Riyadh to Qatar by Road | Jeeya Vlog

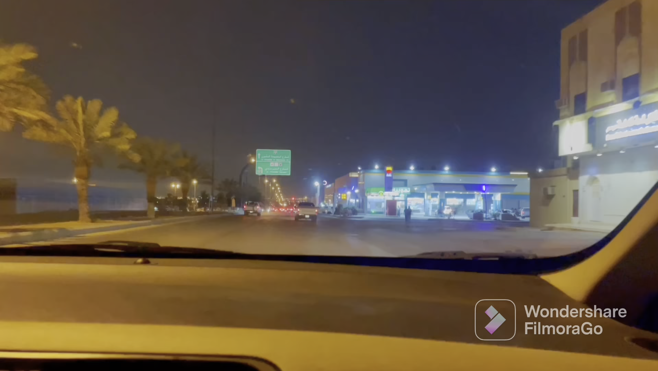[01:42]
फिर हमने सोचा कि जाके हम लोग सारा फ्यूल वगैरह डलवा लेते हैं। तो ये हम लोग फ्यूल डलवाने के लिए आए हैं यहाँ पे।
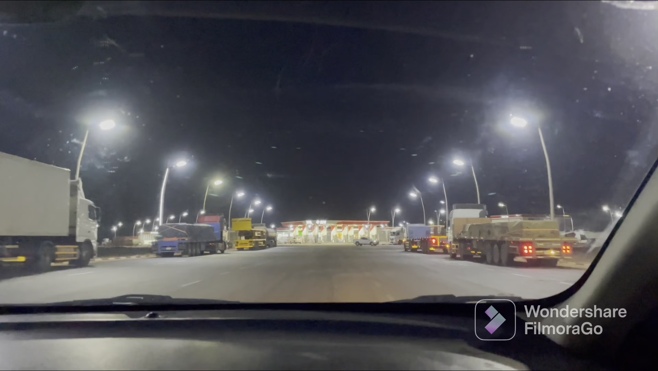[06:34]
से रिफ्यूलिंग करवा लेते हैं थोड़ी सी और थोड़े से स्नैक्स वगैरह ले लेते हैं,
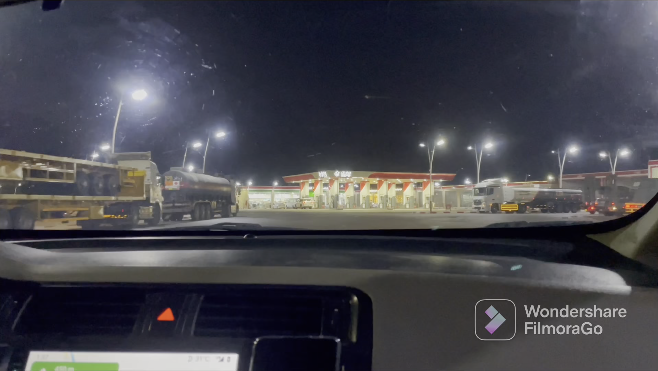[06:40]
क्योंकि हमने सुना था यहाँ पे रास्ते में कहीं पे भी पेट्रोल पंप्स नहीं आएंगे ज़्यादा।